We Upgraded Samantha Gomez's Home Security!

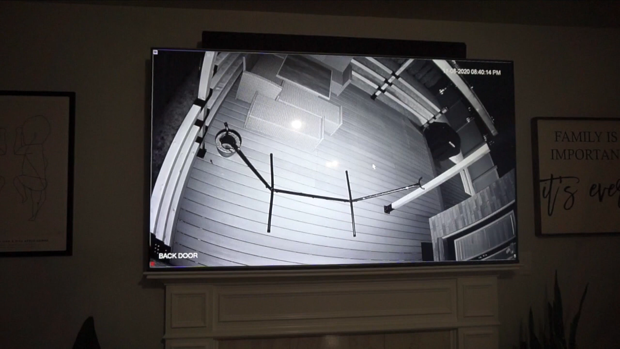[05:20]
the new dome cameras that are nocturnal that pick up everything in the dark guys it is 8 40 p.m. we're at the middle of November so you guys know that outside is incredibly dark daylight savings was just last week so our times went back and this right now at 8 40 at night is what we're seeing on our camera now in comparison to outdoors I'm just
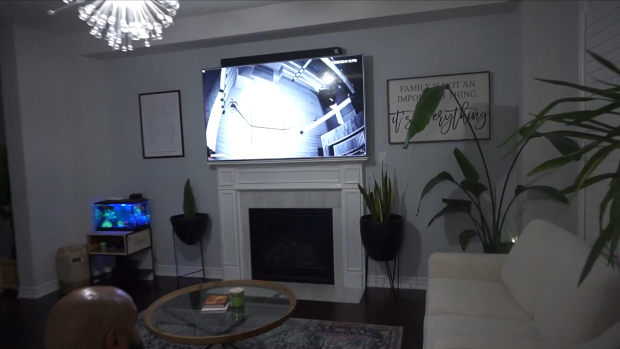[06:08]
but not over here we can see it all on these cameras which is awesome so the area in which we have absolutely no light in the backyard is camera number four
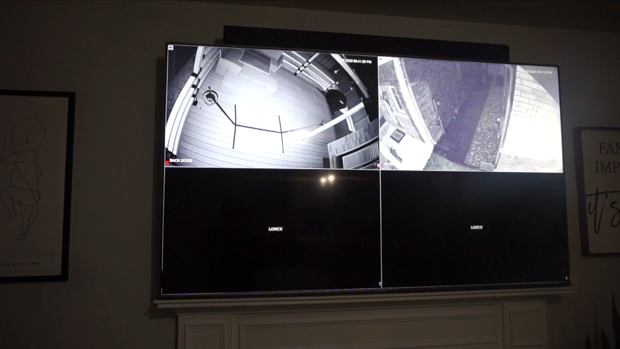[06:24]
and I'm gonna get Trev to go to it now also on this view we're able to see all of our cameras
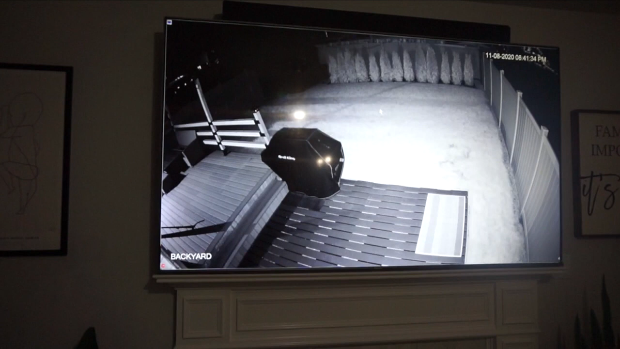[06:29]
but this number four we have zero light in this area so all that we're seeing right now is because of the cameras in our backyard the infrared thank you Trev so I mean I'm incredibly happy and guys as I was mentioning to you we have a lot of wildlife going on in the area because we're so close to the lake and the other day we picked up something on the camera I'm gonna show you because I actually recorded it on my
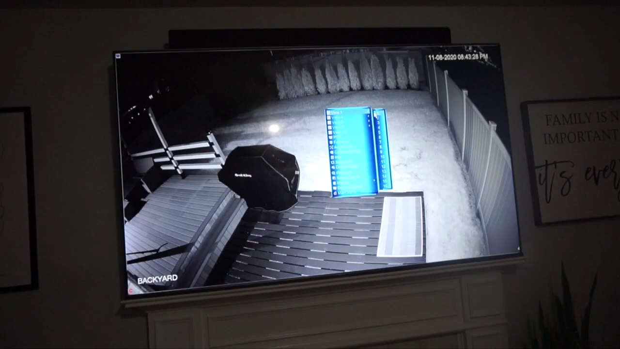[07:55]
nocturnal view but you can also so this is what the lights on so our lights are on